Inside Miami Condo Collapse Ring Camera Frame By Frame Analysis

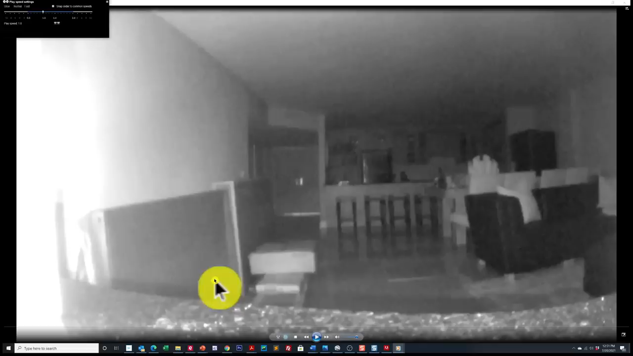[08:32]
So this is a ring camera and it was likely mounted on, it looks like a piece of furniture or something, right up against the back wall or the sliding glass door, right? And so we're looking straight at the entry. There's the double door entry into her unit. Okay, and so far everything looks okay except right here it looks to me like you have some serious lippage on these tiles. So I don't know if the floor has already started warping or what's going on here.